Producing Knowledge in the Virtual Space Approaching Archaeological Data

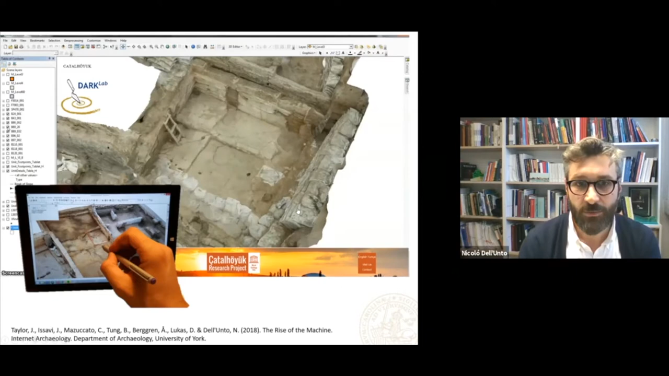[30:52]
And what was actually interesting is also the possibility of using these techniques for visualizing buildings in the same space, buildings which, you know, belong to the same phase, but which have been excavated in a completely different times. So archaeologists could just drag and drop in the field, you know, these models together and getting picture, 3D representation or simulation of what actually was,
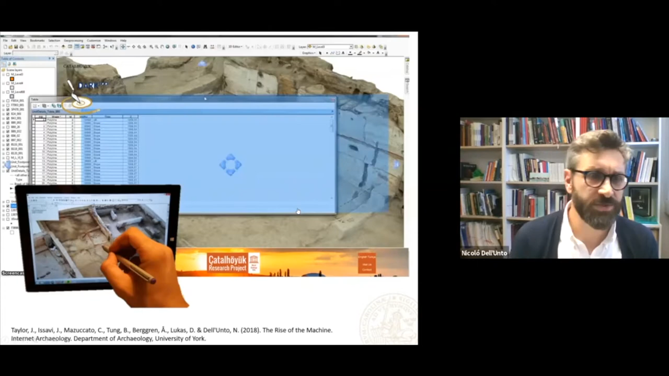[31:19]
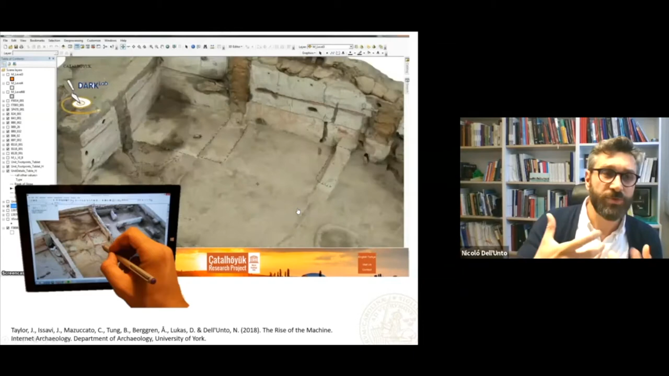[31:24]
visualized, combining
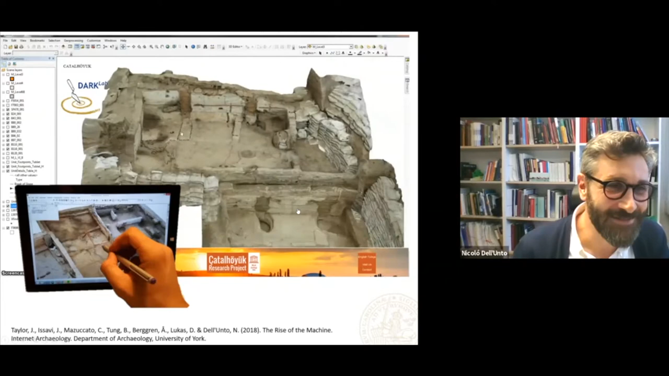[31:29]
context and spaces which are no longer available. Was also used for drawing directly on the models, but also something interesting was also used by the
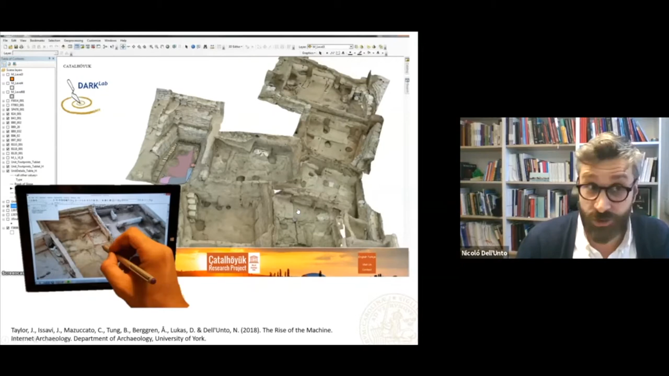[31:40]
osteologists, for example, and other specialists for creating their own georeference model. And the fact that this was were imported into a geodatabase, it was giving the possibility to anyone to reassemble the type of context or simulation environment which was more convenient for supporting or revising specific hypotheses.
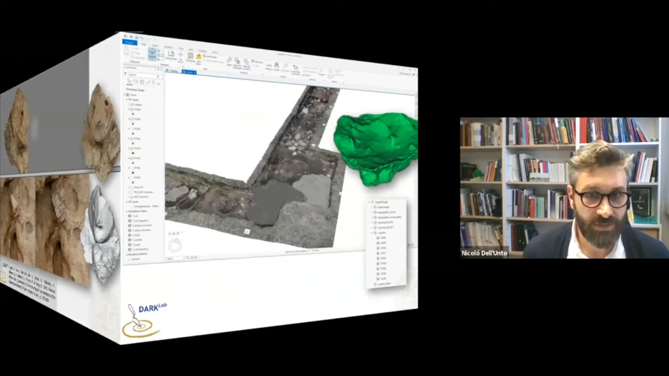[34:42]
You can now very easily by combining the two context interfaces. You can generate the volume per se, what we have been discussing before, and then having the volume in the geodatabase. This is an interesting thing. I mean, it is not really something, it is something that in our experience can be very useful in specific situations. What is very important, I would say,
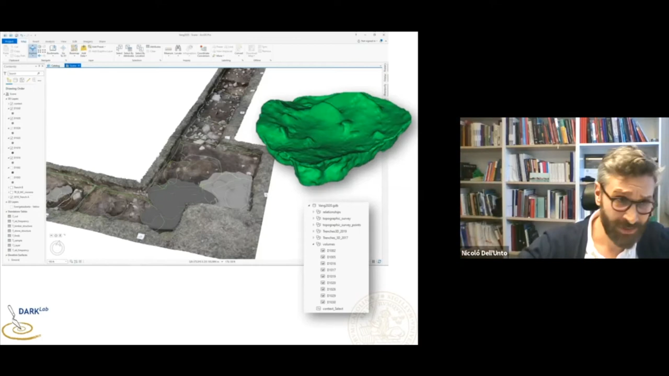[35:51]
So it's not only, for example, the use of, I don't know, field drawings, sometimes total station, GPS, it depends from the archaeological tradition for making the drawings, but even importing actually manual drawings in it. But it is also the possibility of having the 3D surface representation models of the context, but also solid models or B models,
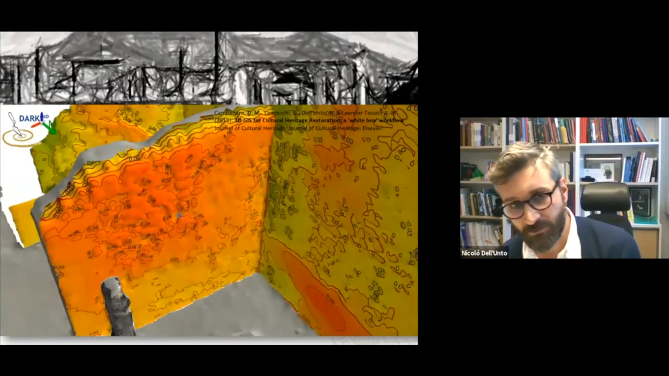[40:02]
asking the system to calculate which wall was actually
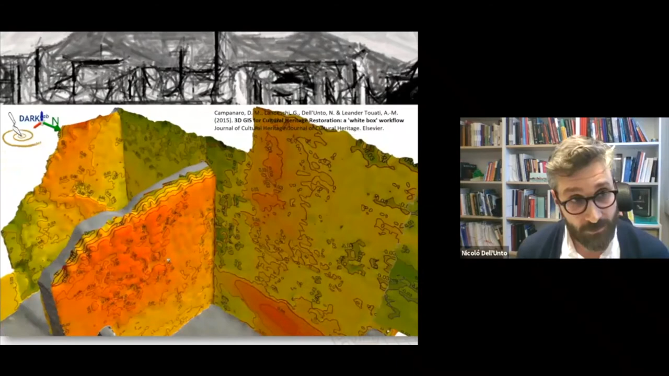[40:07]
falling or was in highest risk of collapse by cross-matching information about,
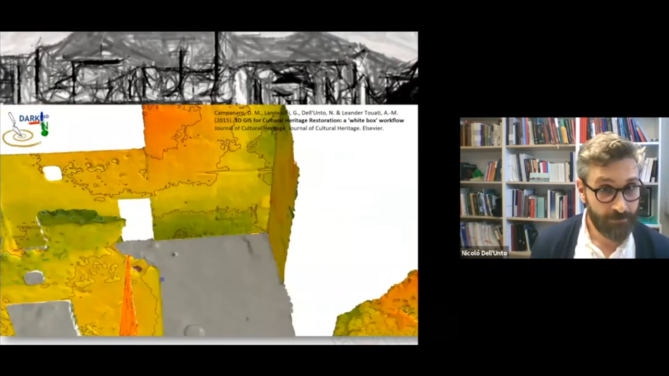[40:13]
for example, like in this case, loss of verticality and many other elements like, you know, conservation intervention, which occurred before the 60s, the 40s.
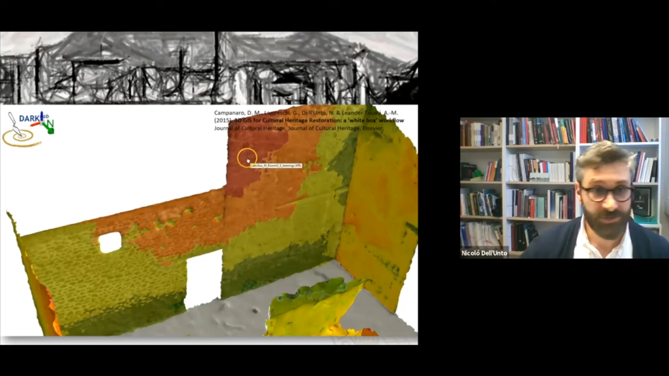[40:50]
but also very very interesting for us to to discover these links, let's say.
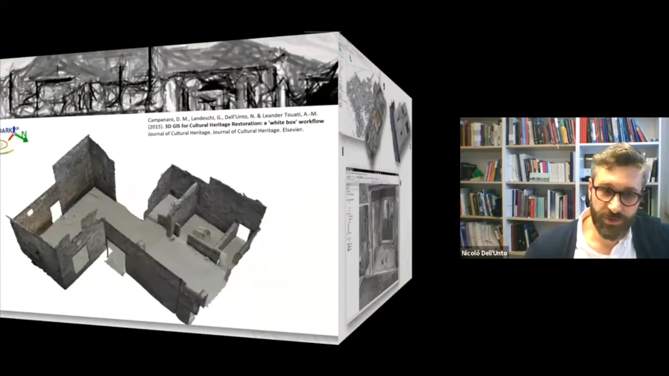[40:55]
Of course, we also did more archaeological work on Pompeii, and this was interesting because this was we also made a reconstruction, and we always think the reconstruction as something for the public, but in reality what we've been using it has been combining the reconstruction which was performed by the National Research Council of Italy at that time, IDABC, by Daniele Ferdani and Emanuele Demetrescu.
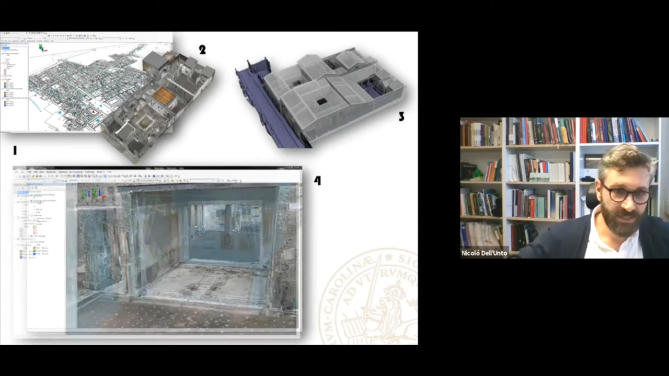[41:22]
And what was interesting is that we used that reconstruction as a visual as a visual constraint for making analysis of visibility.
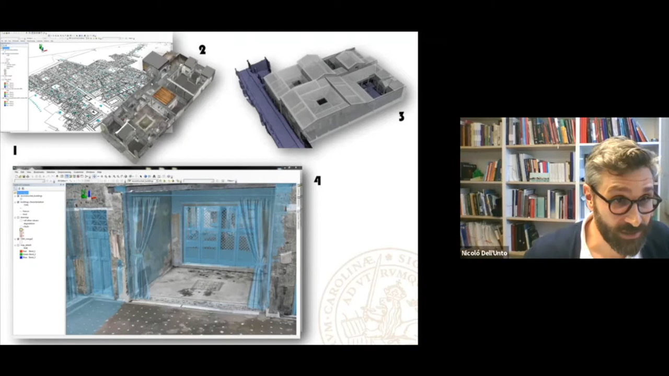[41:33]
So we wanted to see if I use a 3D, virtual space, where actually, for example, the frescoes, the graffitis, or political graffiti,